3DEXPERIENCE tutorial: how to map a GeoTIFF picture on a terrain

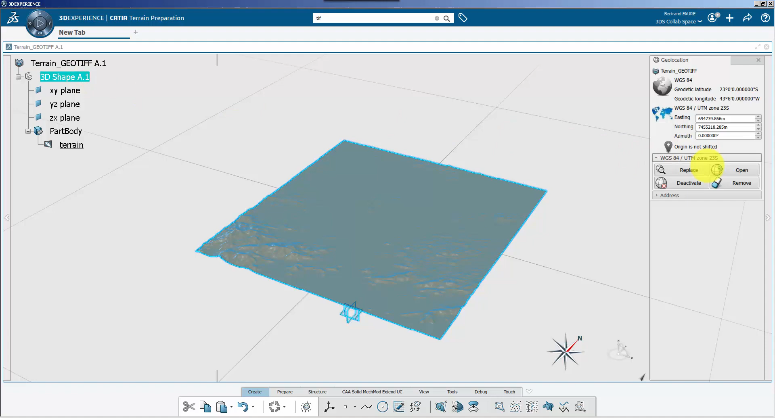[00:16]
Because a geotiff is a picture where every pixel is properly geolocated,
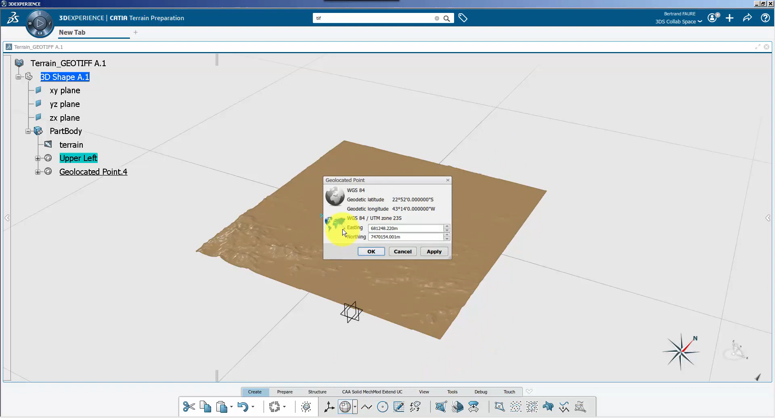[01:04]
So even if the geotiff picture is not properly formatted like in this example,